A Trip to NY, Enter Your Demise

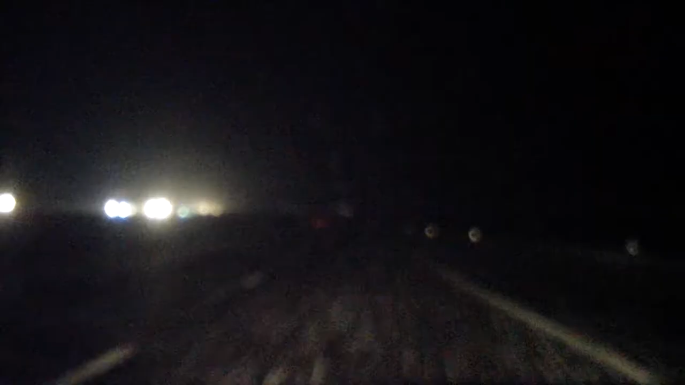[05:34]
Well, this is what I'm doing right now. I finally, uh, got back to my apartment. The door was locked, and it was fine. I could have just kept going. But, it was, it was good that I went back, because I thought I did not lock it. Um, right now, I'm driving in the dark, as you can see. You can't see all of it, but there's a lot of snow coming at me. Huge lakes. A little bit there in the, in the lights.
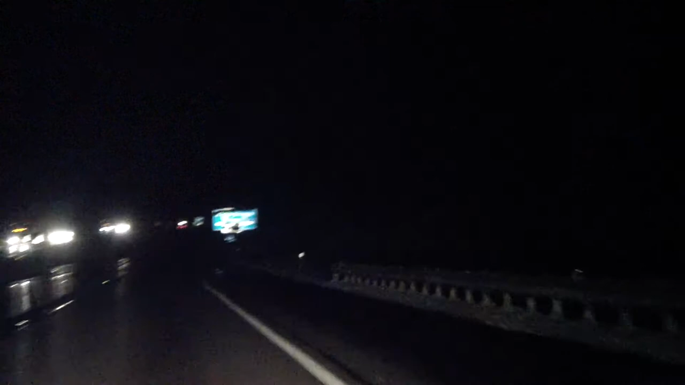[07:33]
And, finally, eight hours later. That's what I knew I was able to. Yeah! Lots of snow still.
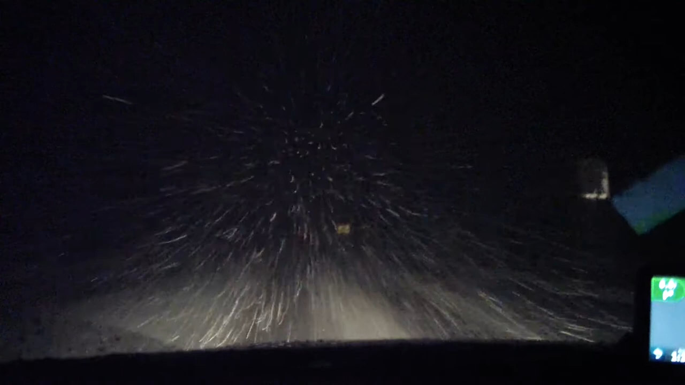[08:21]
And, it doesn't look nearly as bad on the camera, but it is snowing really hard right now. Like, really thick. I have my brights on, too, so it looks worse for the camera, so you can see it. See, now it doesn't look as bad, but still, it's, it's pretty bad. So, I just slid off the road.